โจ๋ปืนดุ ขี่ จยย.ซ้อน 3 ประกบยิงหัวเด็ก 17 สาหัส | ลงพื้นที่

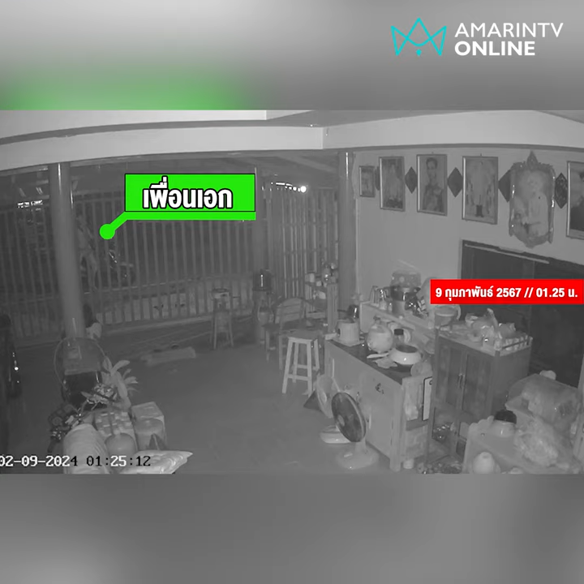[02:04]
จุดที่เกิดเหตุ ค